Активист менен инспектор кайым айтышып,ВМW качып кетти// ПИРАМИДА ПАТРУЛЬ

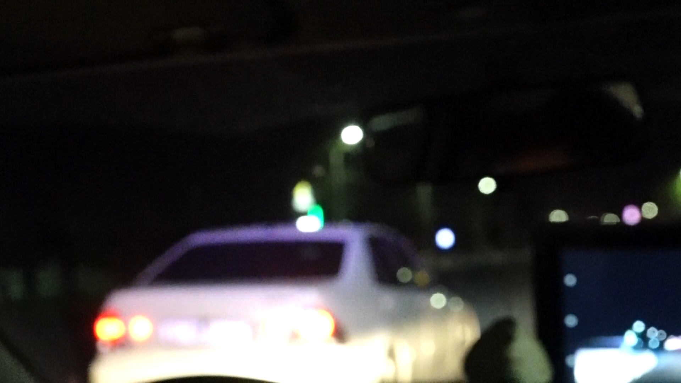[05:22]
Инспекторлор жолдон дагы бир унааны токтотуп, өздүк документин текшерүүгө алат. Анын себеби бул унаада машинанын үнүн катуу чыгара турган жабды орнотулган. Мамна экен. Аны текшерип.
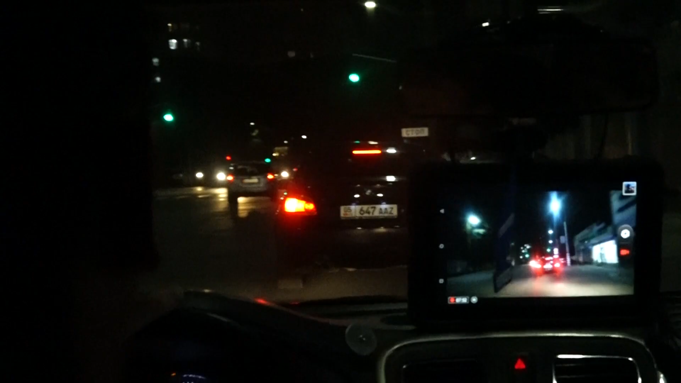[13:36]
Коопсуз шаар боюнча айып пулун төлөбөй жүргөн айдоочуларга арналган рейдтин алкагында BMW унаасы токтотулат. Инспектор айдоочунун өздүк документин сураганда төмөндөгүдөй диалог башталды.